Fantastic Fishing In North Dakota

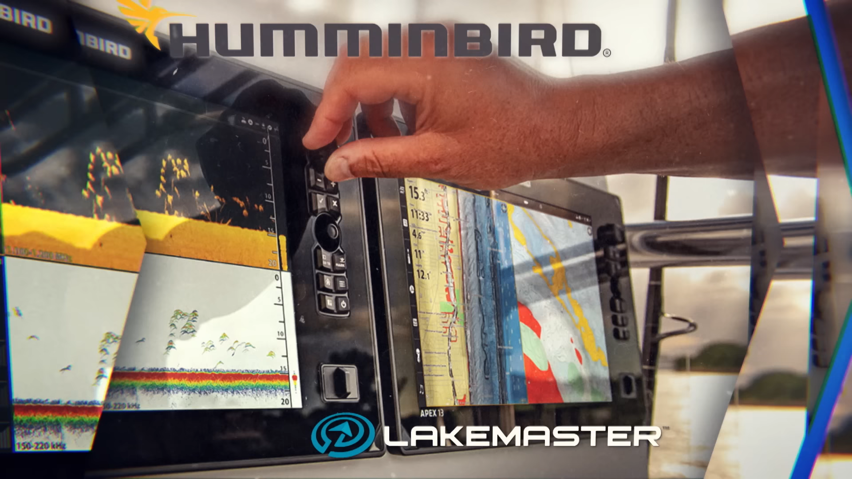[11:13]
This boat is rigged up about as nice, easy to use, and it flat out works.